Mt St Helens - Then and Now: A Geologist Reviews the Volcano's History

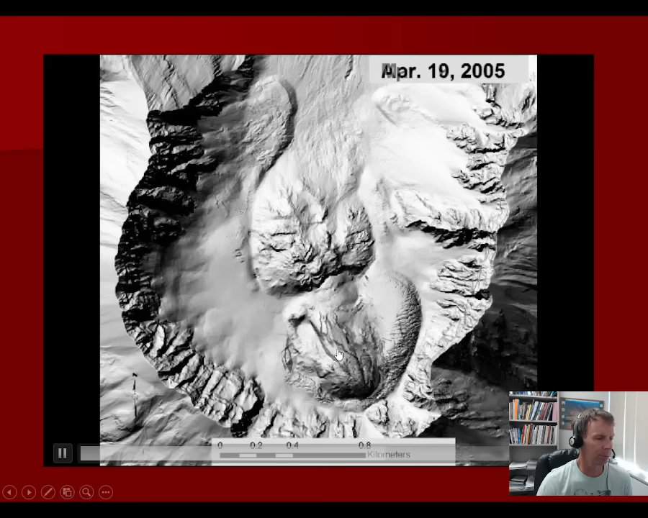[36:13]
but this sort the old 80s dome and then these new domes in the in the mid 2000s that were forming in the mount st helens crater